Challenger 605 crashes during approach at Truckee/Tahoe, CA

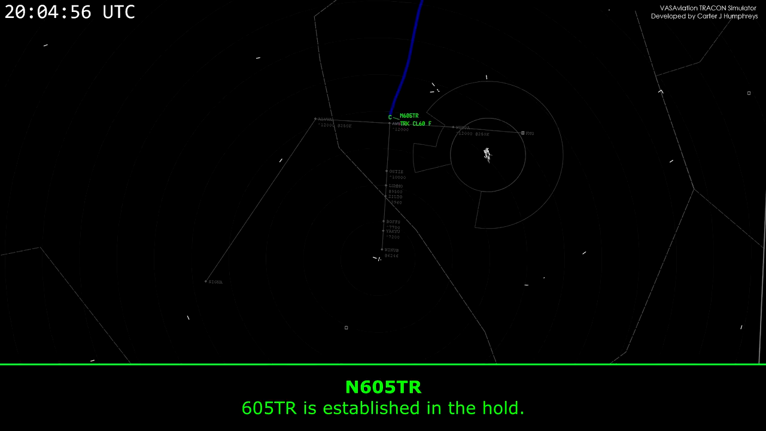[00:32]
1-4000, 605, Tango, Romeo, 605, Tango, Romeo is established in the hold. 05, Tango, Romeo, I'll have the approach here, see you in a minute. Roger that.
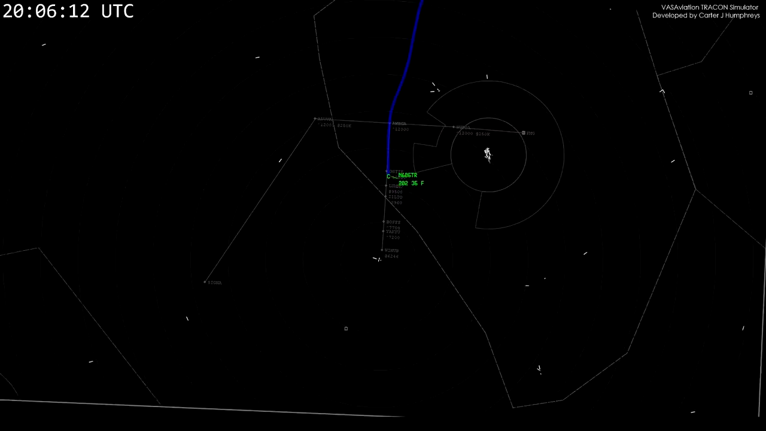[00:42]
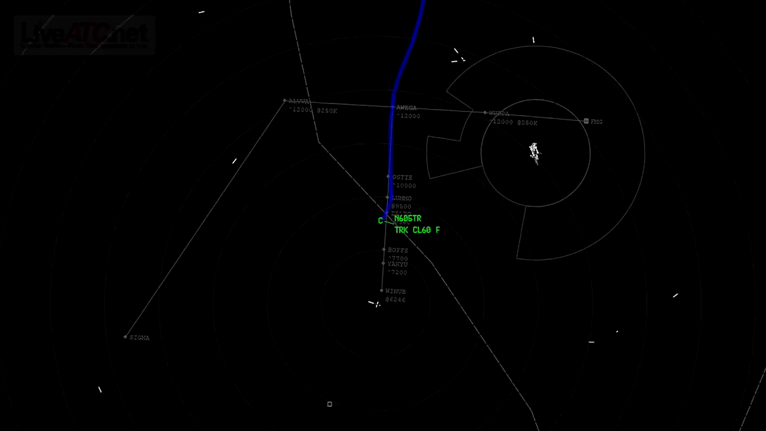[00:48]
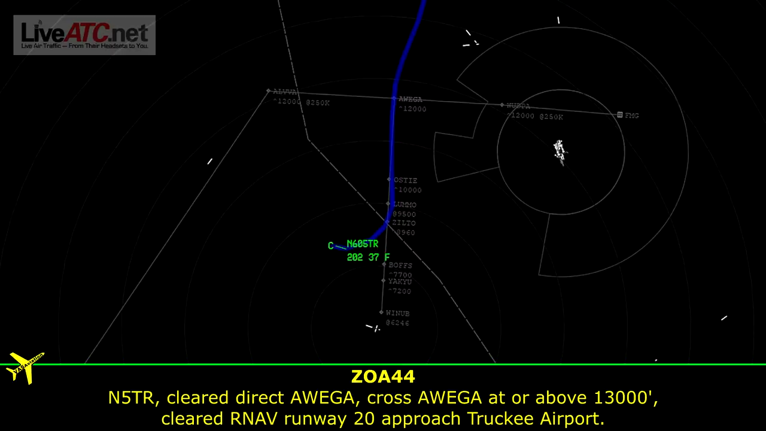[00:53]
05, Tango, Romeo, direct Owega, across Owega, at or above 1-3000, cleared on Avenue 2-0, approach to the airport. Okay, Director, Owega, and clear for the approach, 5, Tango, Romeo.
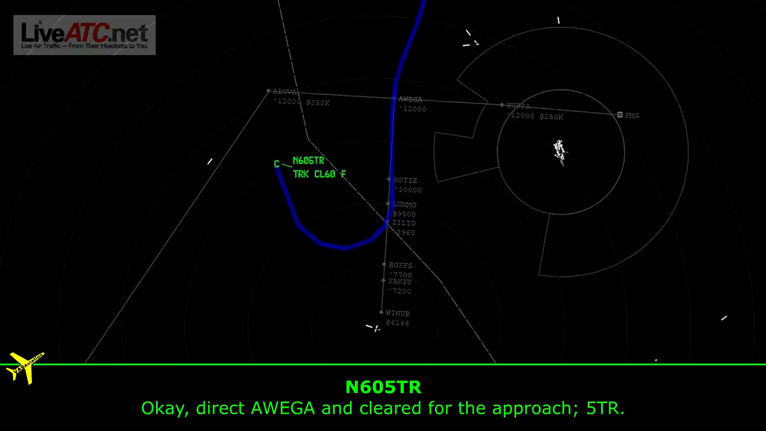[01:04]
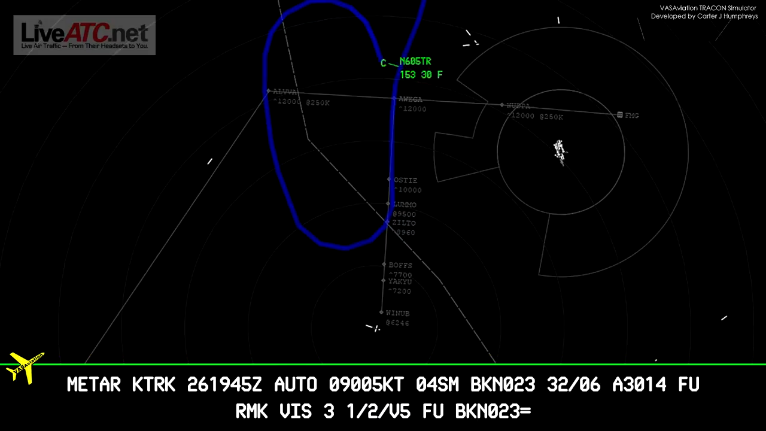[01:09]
05, Tango, Romeo, I'm not sure if you're still here, radar service terminator, contact Traction Tower 120.57.
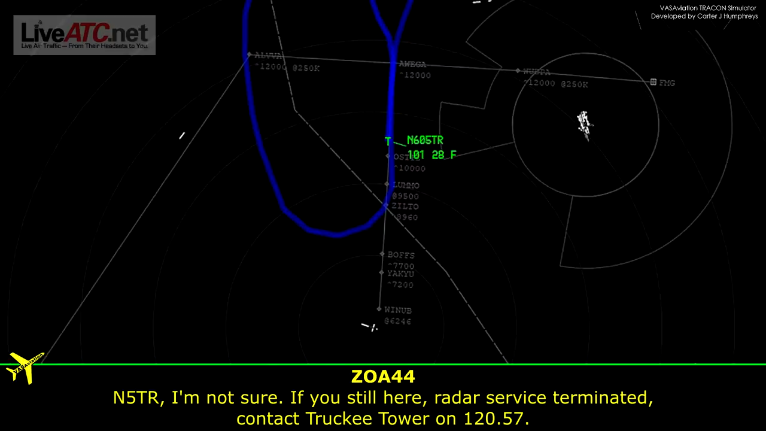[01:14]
05,
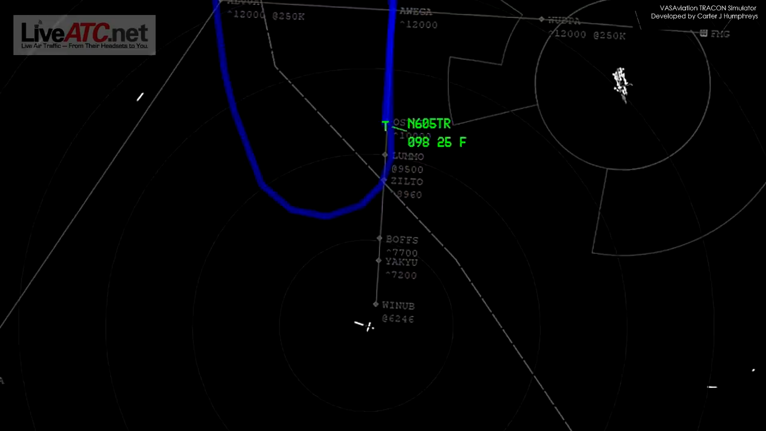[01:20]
Tango, Romeo, is with you, Lumo inbound,